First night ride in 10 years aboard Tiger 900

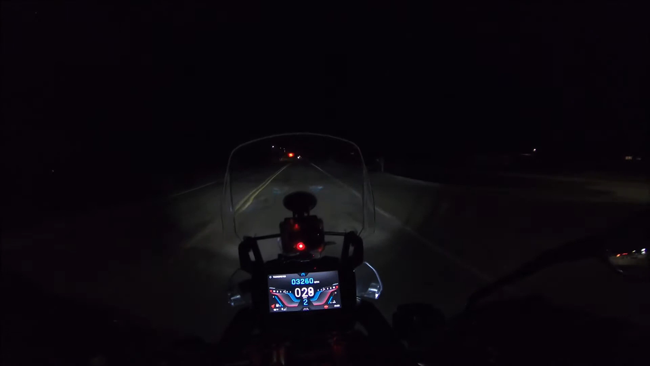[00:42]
get a good idea of that tonight I don't know how much of me you can see or you can see of the road but that TFT on this thing is glorious at night it's just beautiful you see the TFT real fine and if you look at my switches you can see that they're all backlit and
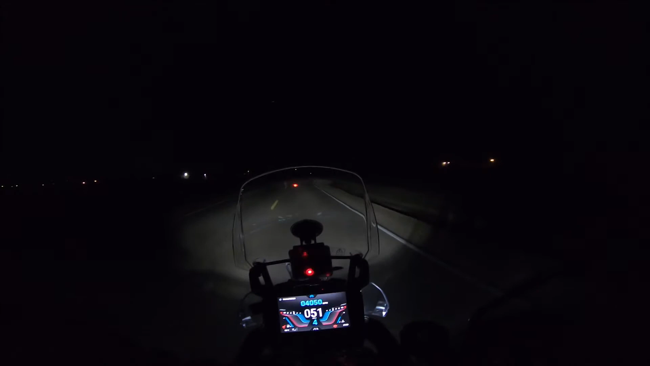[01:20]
really like that so on the low beam well on a two-lane dark road I feel pretty comfortable at riding up about 55 miles an hour to 60 miles an hour I'm gonna switch on my fog lights there you go fog lights on which
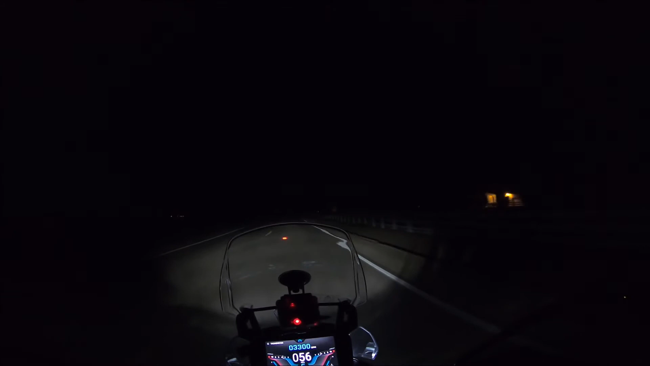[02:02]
go to the high beam oh yeah the high beam is something that I probably on a two-lane road like this probably feel good at running about 70 miles an hour on but not really you know 70 miles an hour I can see pretty bright it does a good job both sides of